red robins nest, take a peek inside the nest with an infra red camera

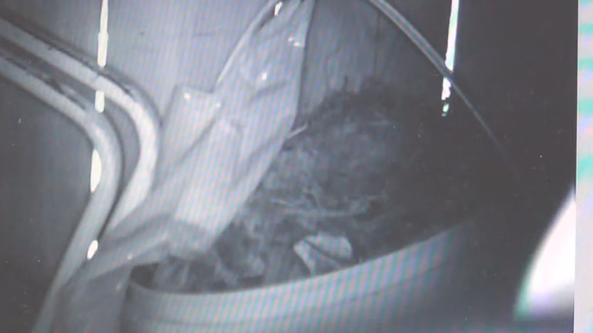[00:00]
Hello everybody! I'm back with another video about our red robin. For those of you who want an update, my husband attached a camera inside our shed so we could film what was happening. It was right after I filmed them making their nest they disappeared and we waited for a week and they didn't come back
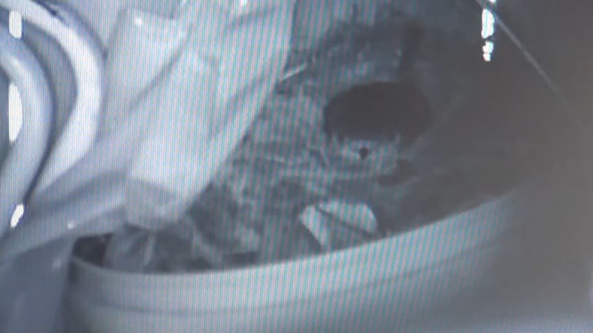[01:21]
saw them both of them they were back and they went into the shed so that is now I
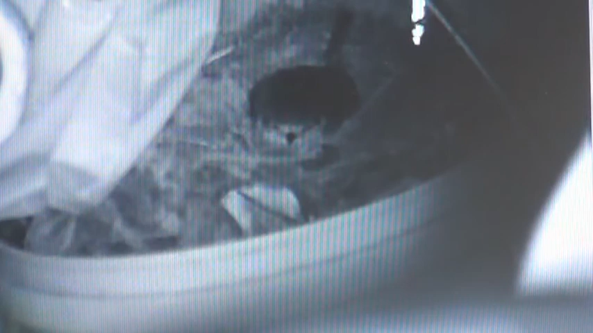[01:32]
think one and a half weeks ago so since then it's sitting on the nest and sometimes it's leave it leaves
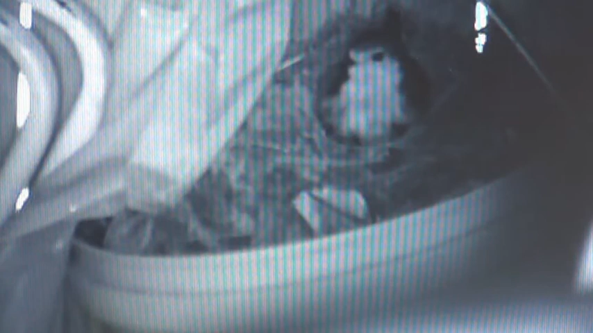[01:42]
to go and eat I think but it's coming back every time so we hope in about a week maybe that there